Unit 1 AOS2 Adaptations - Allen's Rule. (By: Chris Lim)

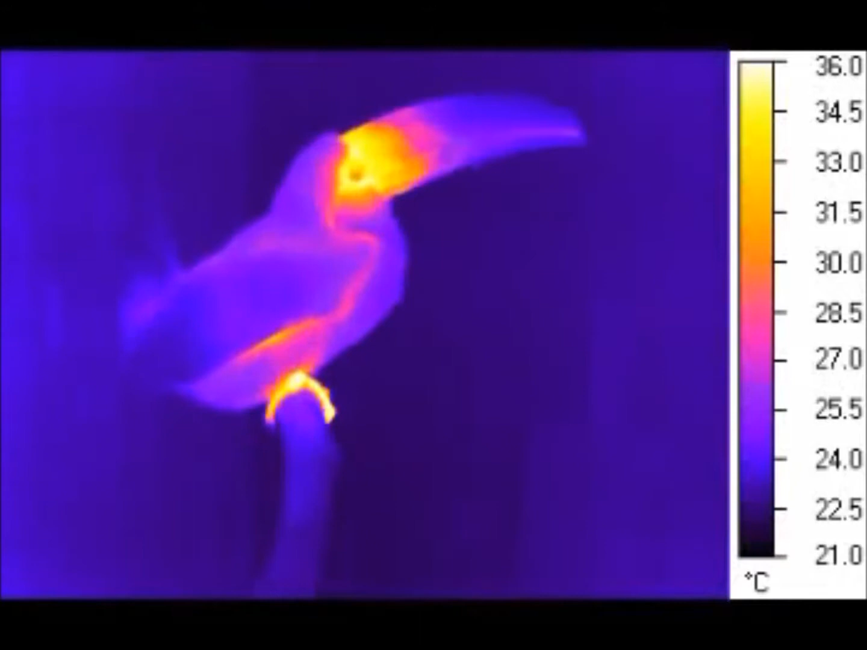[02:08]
On screen: scale top 36.0°C, scale bottom 21.0°C
And so he set up his thermal imaging camera with some captive toucans at a zoo and found
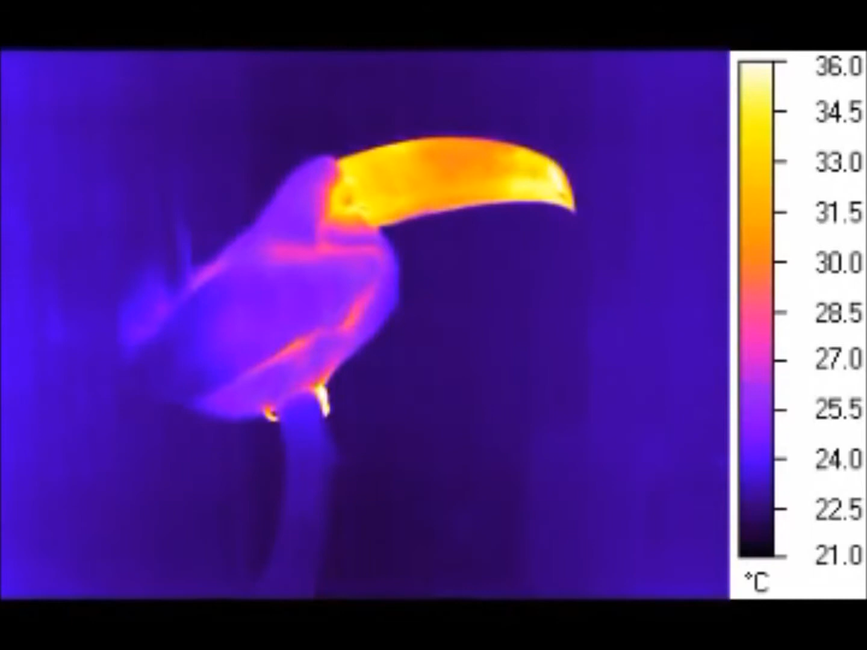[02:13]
On screen: scale top 36.0°C, scale bottom 21.0°C
that the beaks glow when they're under their thermal imaging camera.